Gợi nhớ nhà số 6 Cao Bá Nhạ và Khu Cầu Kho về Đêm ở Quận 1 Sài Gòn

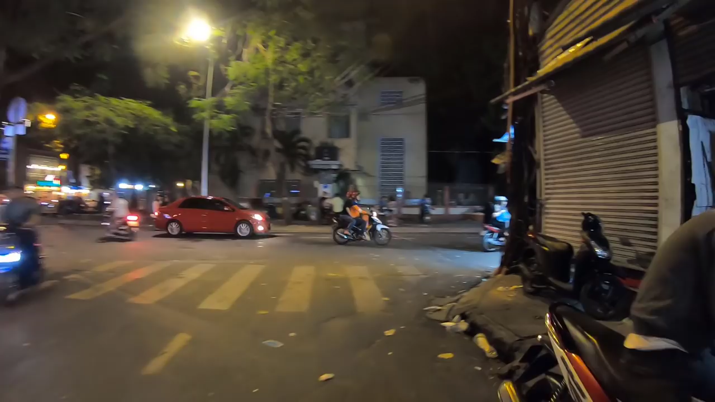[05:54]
Đây, cái tiệm bán sữa tươi đó nằm bên tay phải nè, chỗ Đông Đông nè.
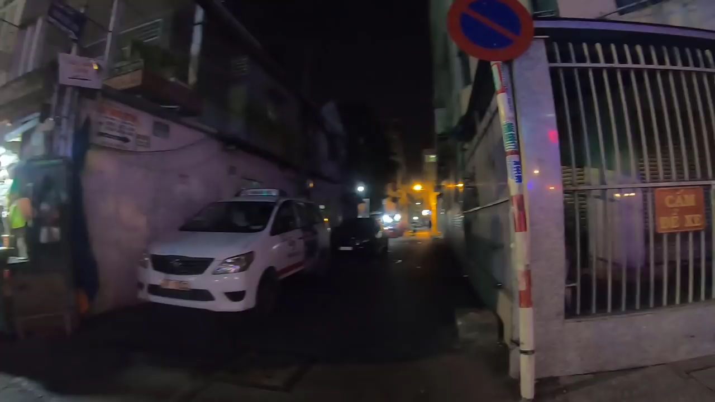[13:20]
Hẻm nước đá thì ban đêm có quán phở ha. Quán phở.
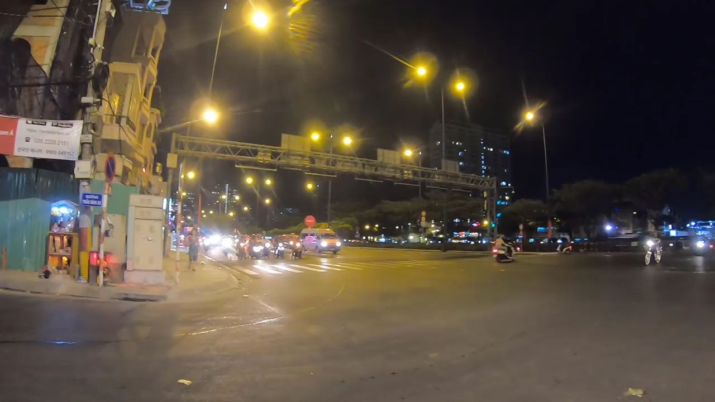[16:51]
Bên kia là sông kênh Tàu Hủ.
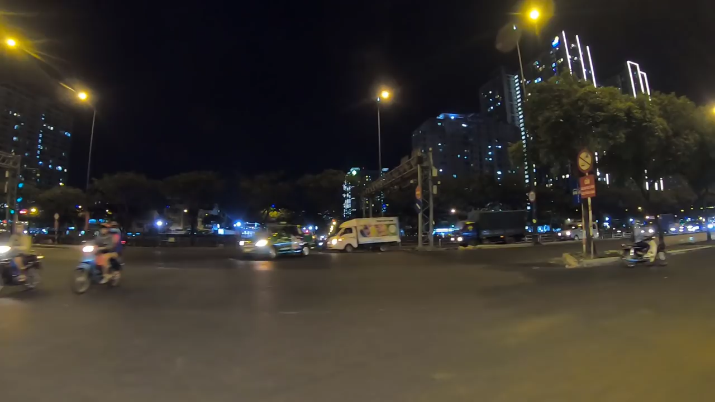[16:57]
Rồi chúng ta đi hướng này là về quận 5 cầu Chữ Y nè.
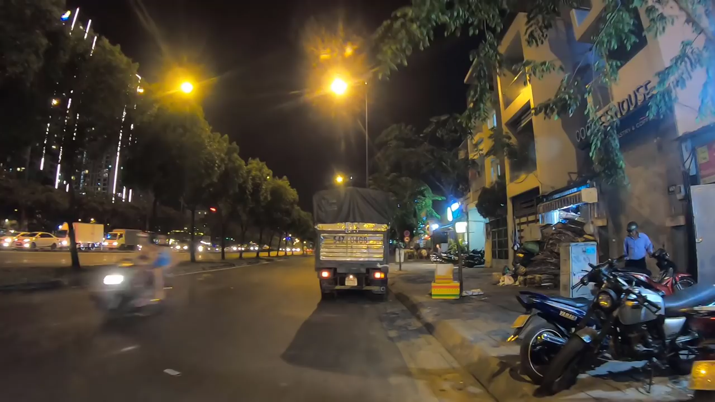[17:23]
Chúng ta đi xíu nữa là đến cây cầu Trương Dương, cây cầu bến Trương Dương á.